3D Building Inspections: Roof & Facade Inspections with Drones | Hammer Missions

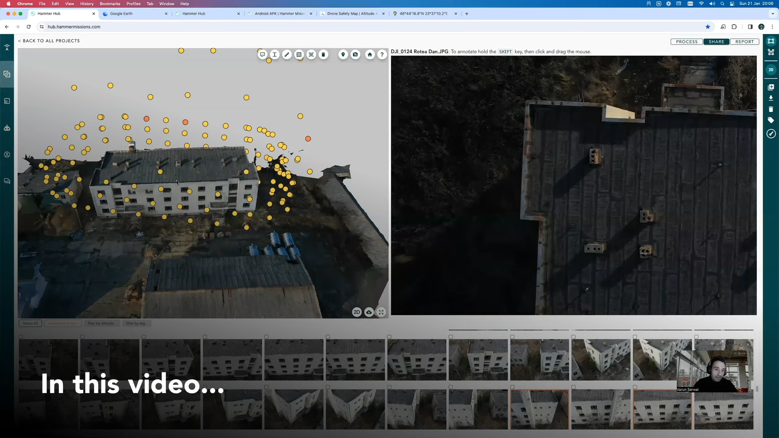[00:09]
And here's our drone model, which is much more accurate, much more detailed, actually shows the true condition today as opposed to the condition many, many months ago,
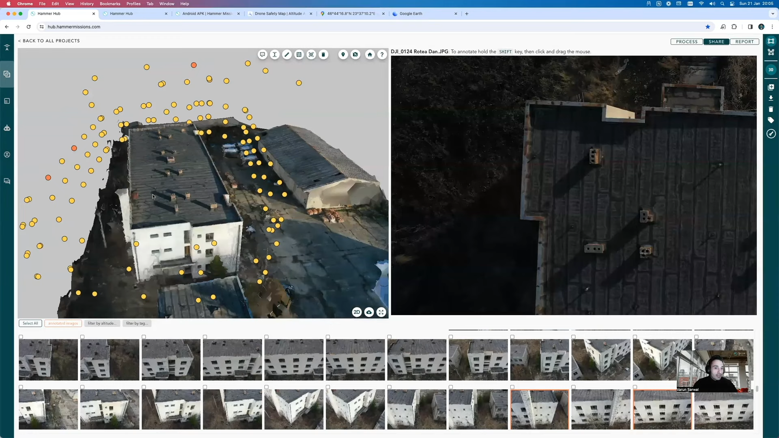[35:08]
So, we have processed our data and we have our 3D results. So, we can see the building on the left-hand side. What used to be just a mini-map with yellow dots in 2D has now grown up to be a 3D model with yellow dots in 3D representing the building. And, as you can see, we've got yellow dots representing the facade and then we've also got the yellow dots representing the roof. And in this particular example,
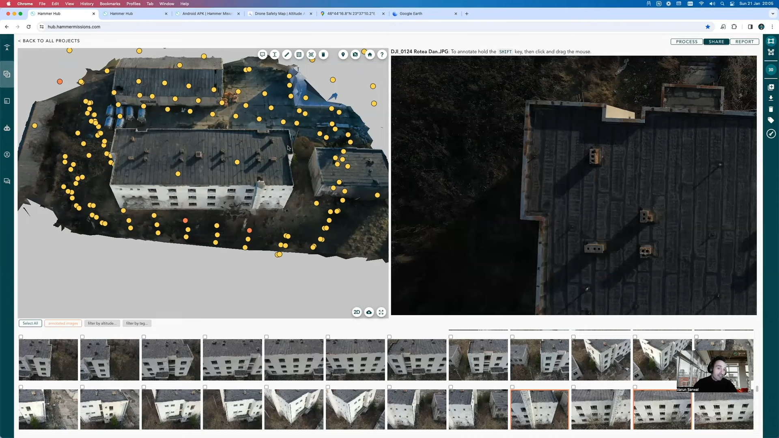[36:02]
And they do overlap, but it's just that you want to make sure that the vertical overlap is also there. But in this particular building, what was decided in the field is better to fly the facades, actually, closer to the facades. And we keep the roof at 50 meters because that should be able to capture all of the roof. But basically, we've got a 3D model at this point, which, if we compare to our Google Earth 3D model, is much more detailed.
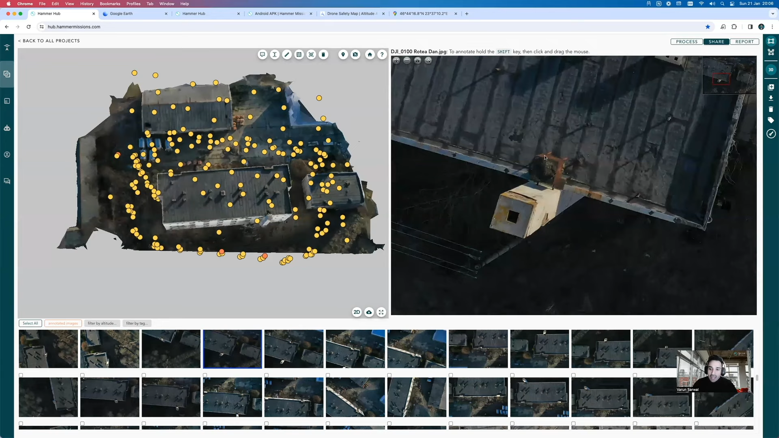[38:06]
And we can go ahead and actually – so, let me pick out one of these dots over here, one of these thumbnails. And when I click on one of those thumbnails, what's going to happen is that it's going to bring that image over here on the right. And then from the roof point of view, I can actually already see that there is sort of some rust forming this particular part of the building. So, I can just label that as rust formation, and maybe that's just a mild issue that happens with wear and tear. So, I can actually label that, and I can change the bounds of this particular box. So, that's going to be stored now in that image, and that's going to be marked up. If I go to the next image over here, I can then see what the next image looks like,
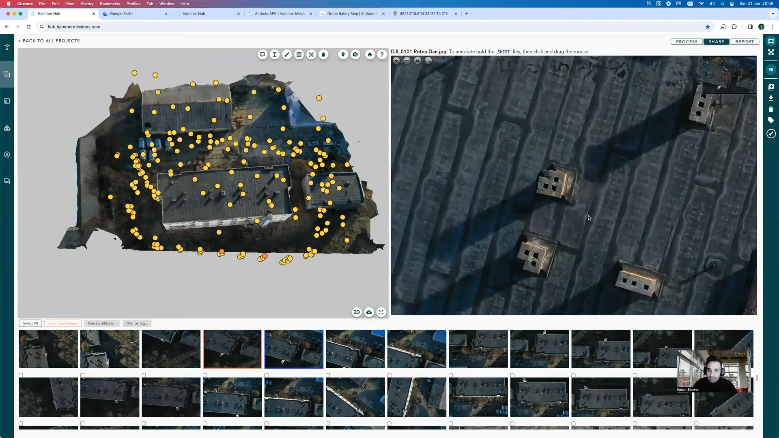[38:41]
and I can sort of see that perhaps there could be some missing brick work over here. So, I'm going to label that as missing brick work, and that will be then stored in the platform itself.
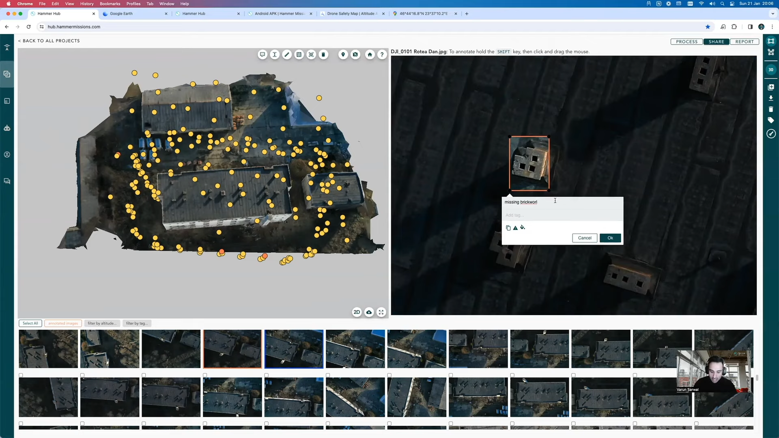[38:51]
And we can keep that labeled as well in that particular image. And we can essentially go ahead and actually look through all of our different images. We can just use our arrow keys to go left and right. So, we can go between all the different parts of the roof and have a quick look and make sure that we've got everything captured.
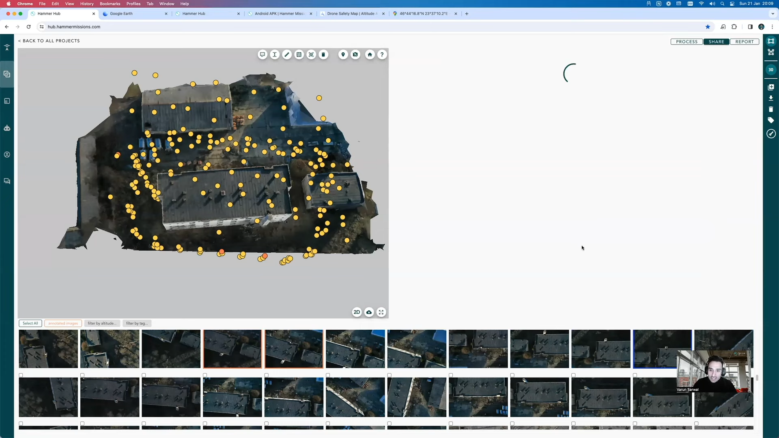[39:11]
And we can actually scroll ahead and look at all the different parts of the roof. We can also click on any one of these dots over here to be able to
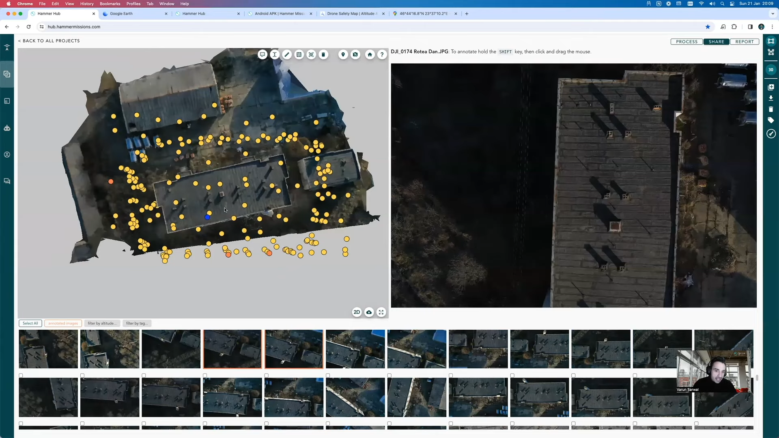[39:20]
get a vantage point into the roof and be able to look at it from other points of view. Sometimes, the different angles can also be really helpful in being able to get a different vantage point.
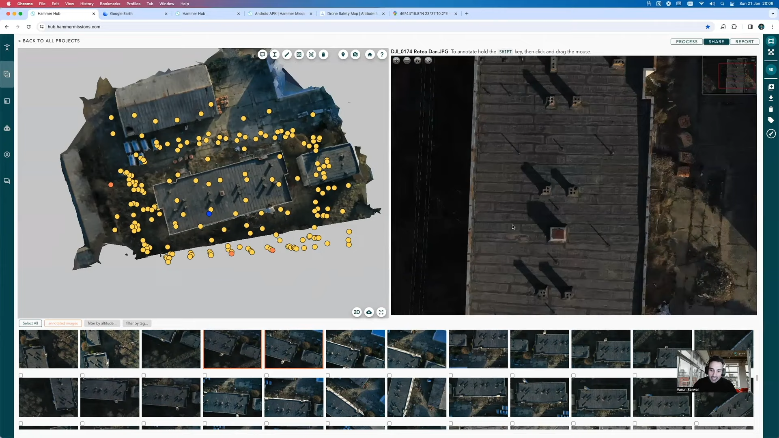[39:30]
So, and if anything pops up, as we've done before, we can just go ahead and create an annotation. But let's move on to the facades.
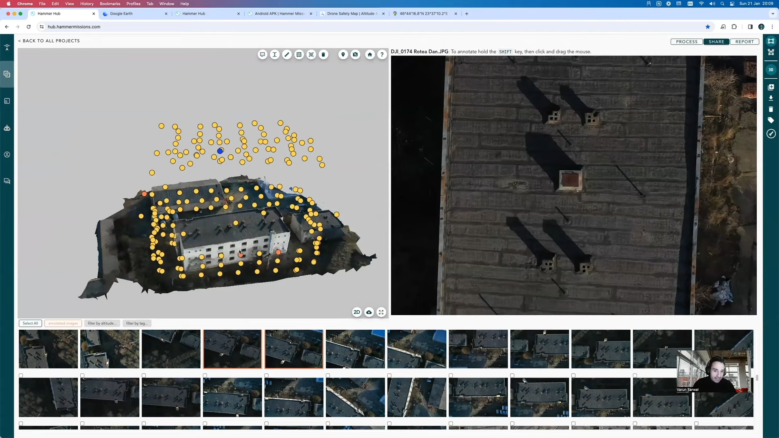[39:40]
So, going to our facades, we can actually now go to our facade images, which are over here, and we can go through them one by one. So, we can have a look at the facade images, and we can clearly see this building's got some very, very severe issues. So, I'm going to go ahead over here, and we can sort of say exposed brickwork is an issue. And if I want it, I can give it a tag. I can say this is on the facade as opposed to being on the roof. And you'll see the power of tags later on as we're able to actually filter all of the images by tags.